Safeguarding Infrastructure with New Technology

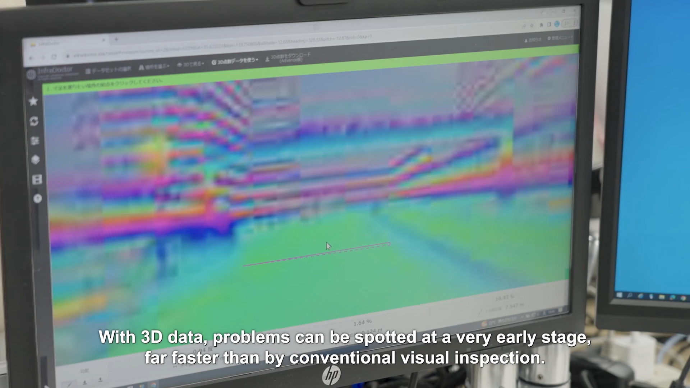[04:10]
With 3D data, problems can be spotted at a very early stage, far faster than by conventional visual inspection.